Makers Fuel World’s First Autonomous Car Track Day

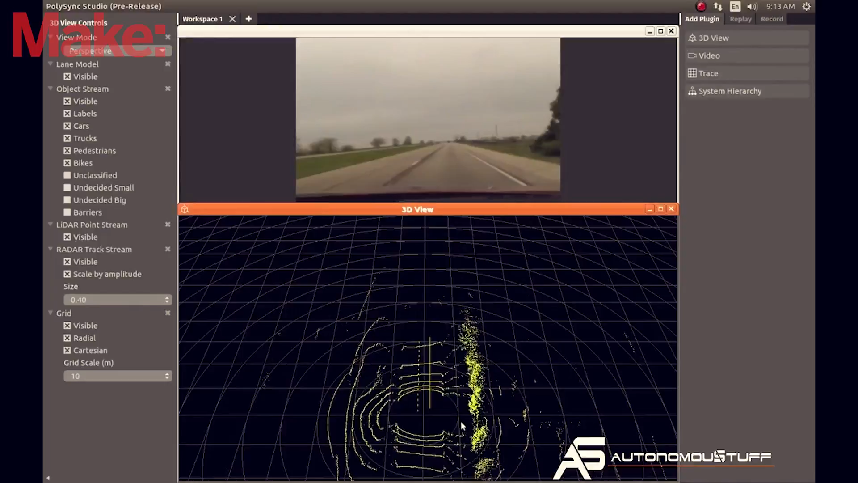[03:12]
The sensors we're using in our car, we have three primary sensors. We have an IMU, which is an inertial measurement unit.